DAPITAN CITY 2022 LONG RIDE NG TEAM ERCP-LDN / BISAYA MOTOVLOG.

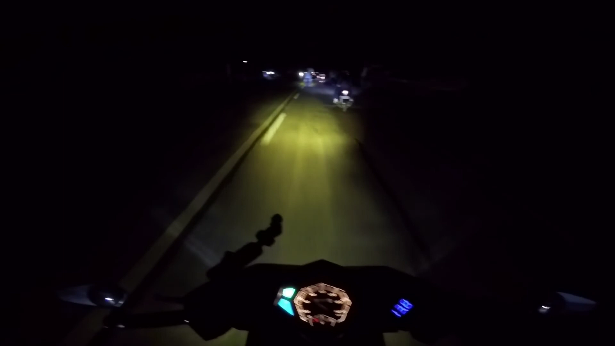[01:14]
Good morning. Siguro nakita ninyo no nga medyo ngit-ngit ang ato ang kalsada karon. It's because naapa karon sa mga 5 AM in the morning. So for today's moto vlog, mga tol, we are heading now to the Bitan City. So ang ERCP Team Lanao del Norte